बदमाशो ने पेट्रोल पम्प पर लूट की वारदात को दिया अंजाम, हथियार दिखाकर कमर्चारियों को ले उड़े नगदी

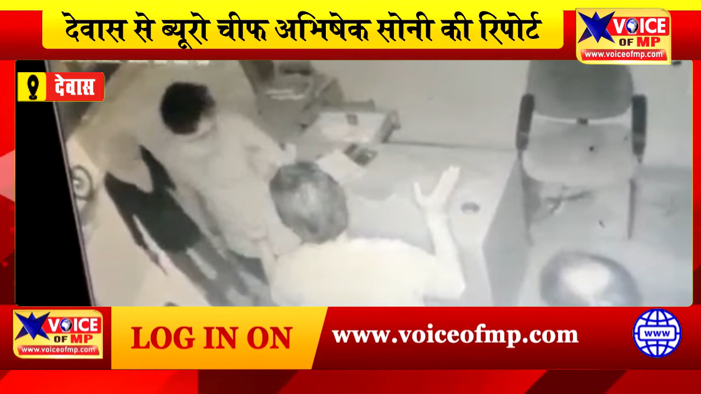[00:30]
लोट की घटना को अंजाम दिया उन्होंने मारपिट भी की दोनों बदमाशों के हाथ में रिवॉल्वर